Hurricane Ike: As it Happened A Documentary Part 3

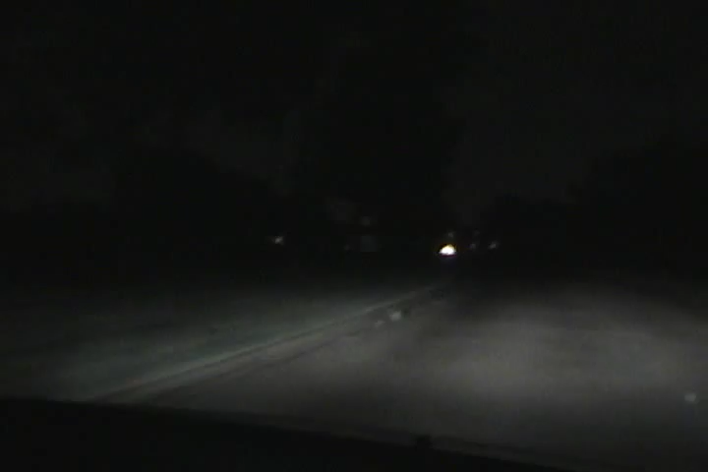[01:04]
of the 99 they've got lights oh no it doesn't see the lights oh okay so it's only this side of the freeway that's out yeah so it
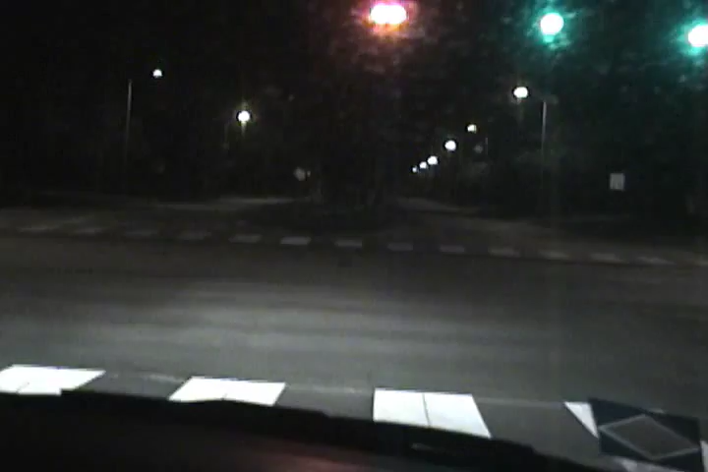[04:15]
yeah yeah yeah so it's all right it's just our area that's being pretty at least high this is only part of here yeah i bet downtown houston is probably all out